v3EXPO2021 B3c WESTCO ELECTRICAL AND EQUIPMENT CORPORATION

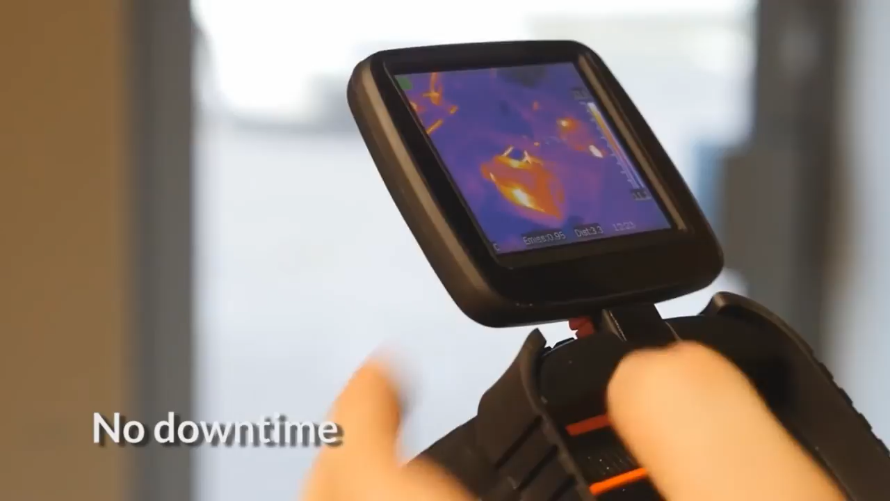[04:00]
This means that the thermal imaging inspections can be carried out while the electrical circuit is energized.
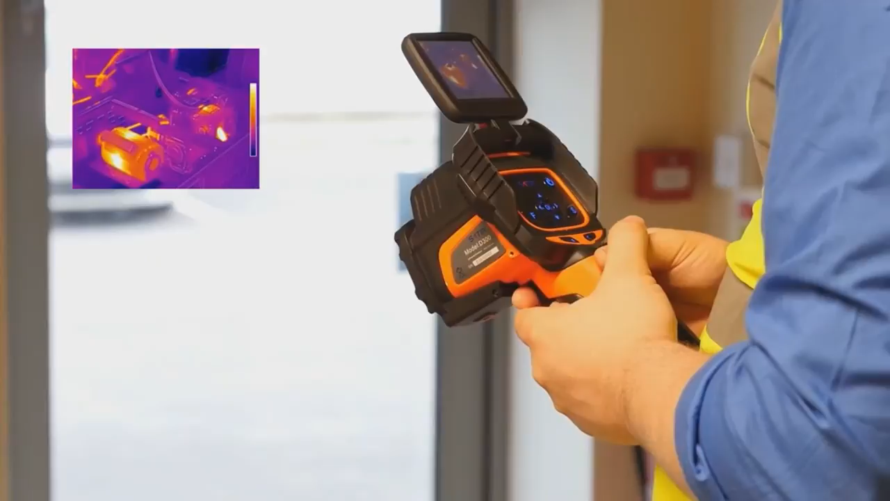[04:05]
With a thermal imaging survey, businesses can detect problems before it causes a forced shutdown,
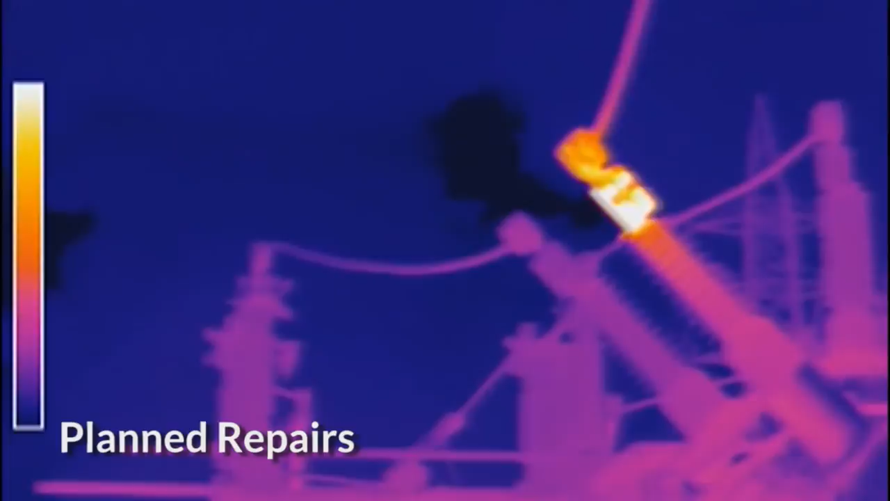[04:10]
hence allowing the company to plan for scheduled repairs.
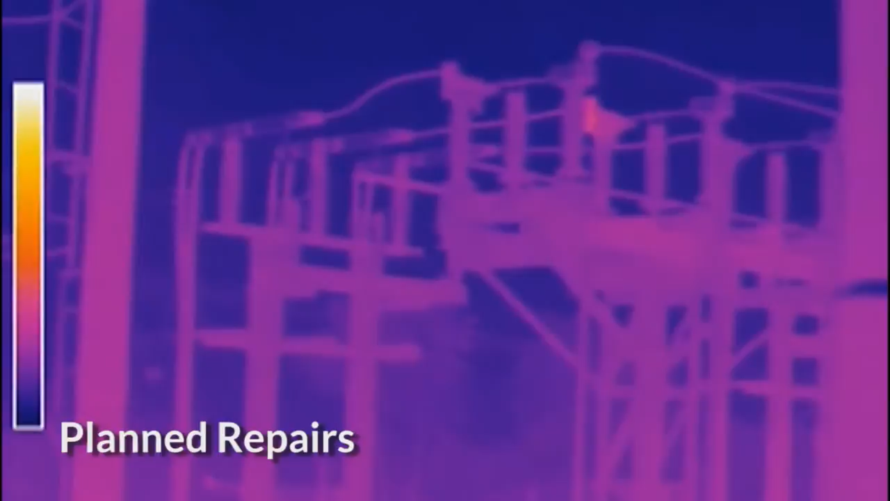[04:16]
Satir thermal imaging cameras allow for quick inspections
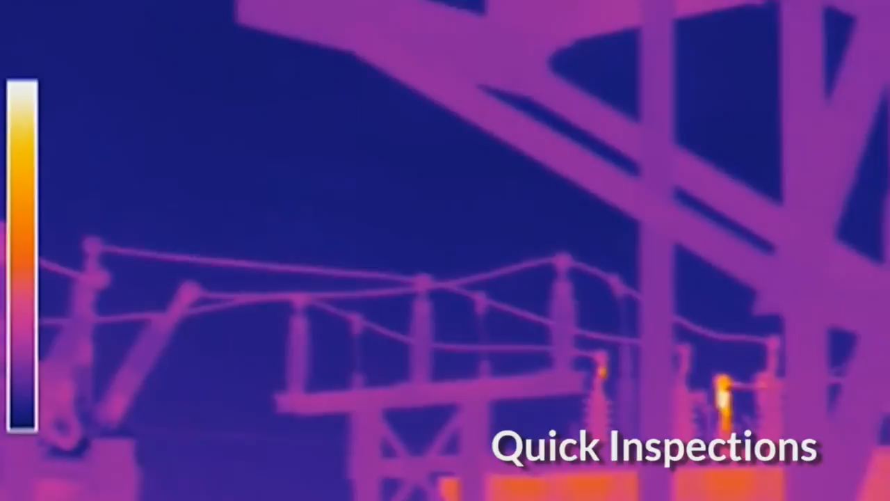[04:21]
and can locate faults and any defects in a fast and efficient manner,
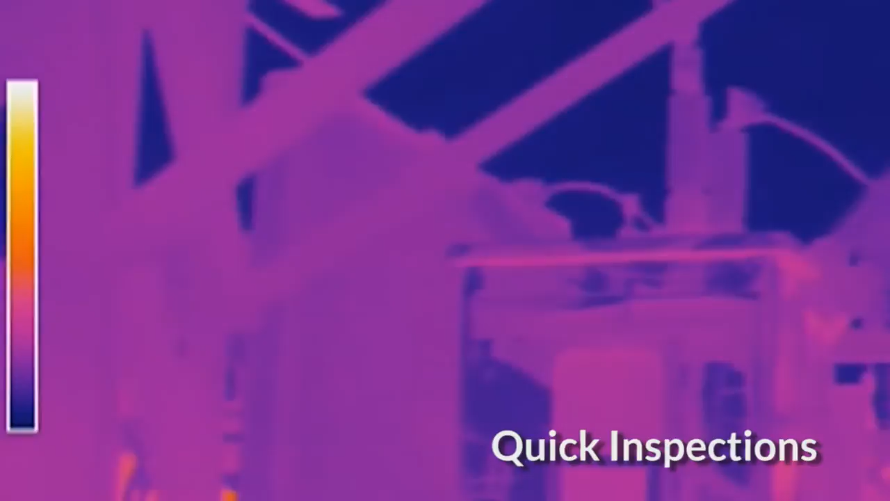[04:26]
thanks to its ability to scan a large area in one image or video.